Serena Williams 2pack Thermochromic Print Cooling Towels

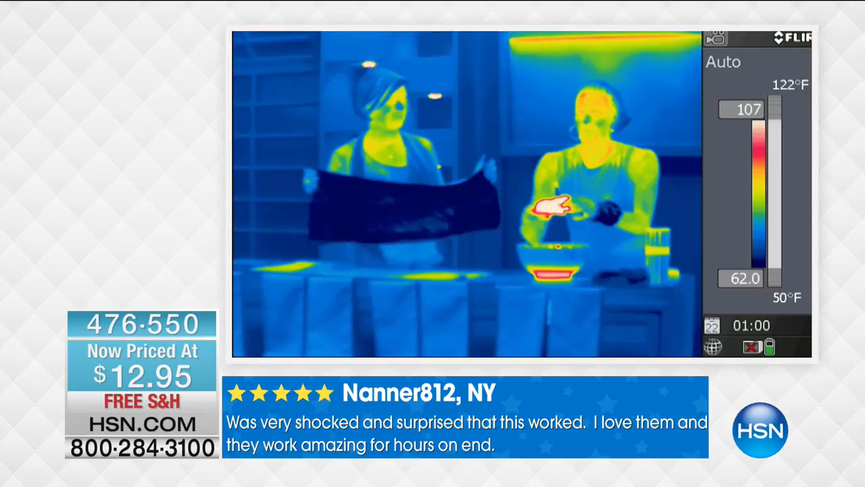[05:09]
On screen: scale top 122°F
And here's a, I love to show you this, because when you see that temperature is reaching 116 plus, just look at the towel, how you soak,
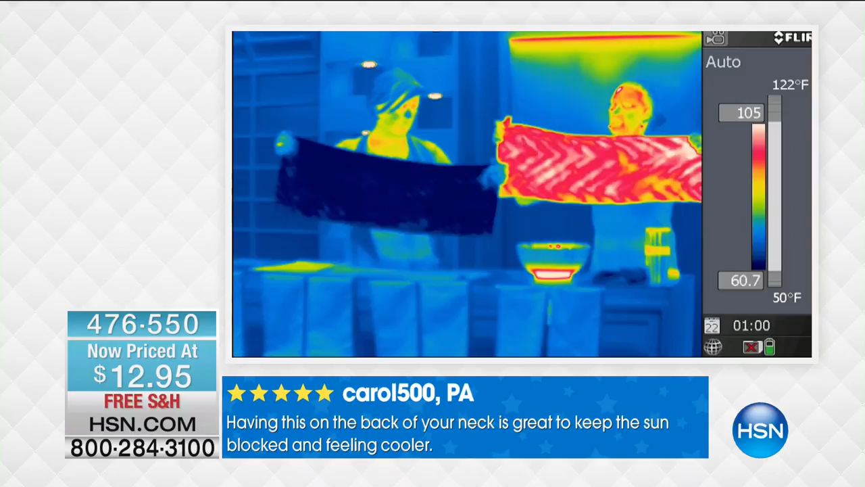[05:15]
you ring, and you snap. That's one, two, give it three good snaps.
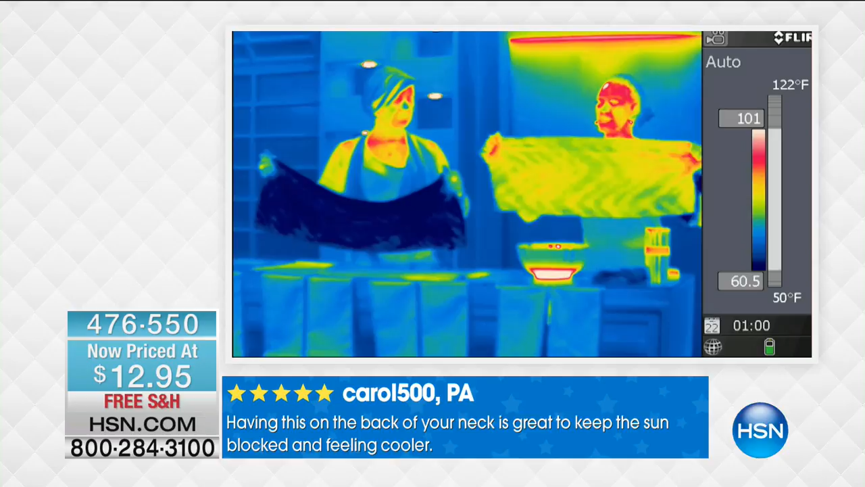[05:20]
On screen: scale top 122°F, scale bottom 50°F
That was Kelly and I a little earlier. I was going to say, I can't even tell who you're hosting with.
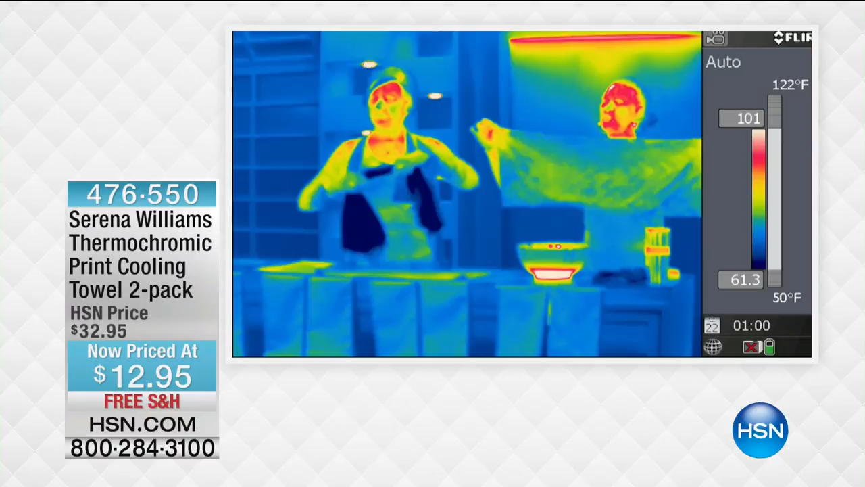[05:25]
Look how the towel changes. That technology, those hollow core fibers, will last up to two hours.